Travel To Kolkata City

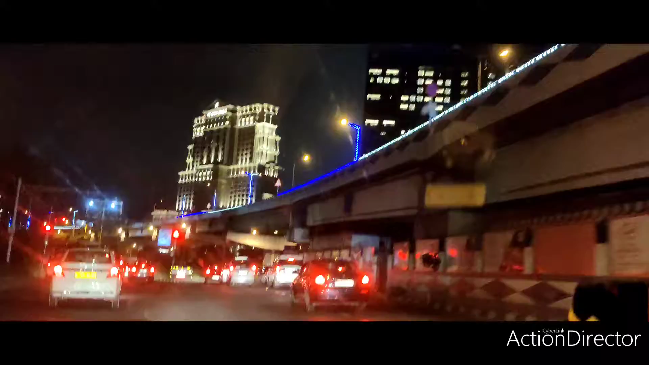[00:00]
করছি বাবু ড্রাইভিং করে দিয়ে গিয়ে মেরিও ভলভোটা গেল কোথায় জেডব্লিউ মেরিও চার চাকা ভলভো আমার হেভি লাগে
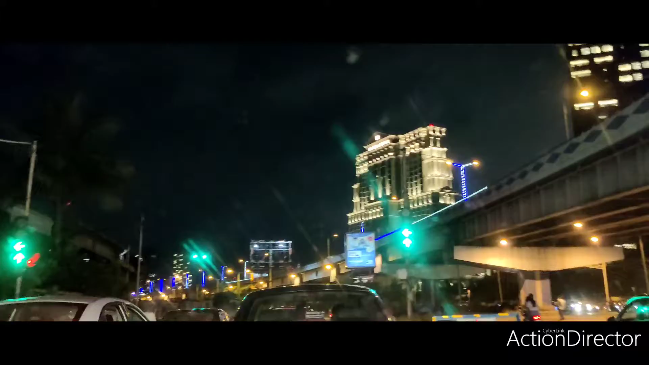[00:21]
কোথায় ভলভো বেরিয়ে গেছে ছিল আমাদের সামনে সামনে এতক্ষণ কালো ছিল হেভি গাড়ি ওইসব ছড়িয়ে মজা আছে
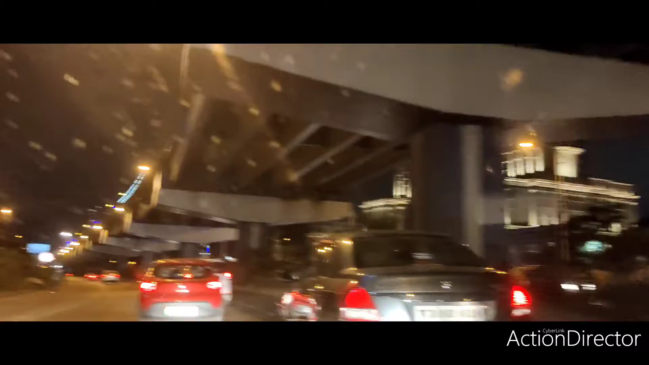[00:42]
শনিবার রাত্রিতে শুধু দেখবেন হু হু করে সব গাড়ি ঘুরছে এই পাপে যাচ্ছে ওই হোটেলে যাচ্ছে এই সেই টু সিটার গাড়ি তাও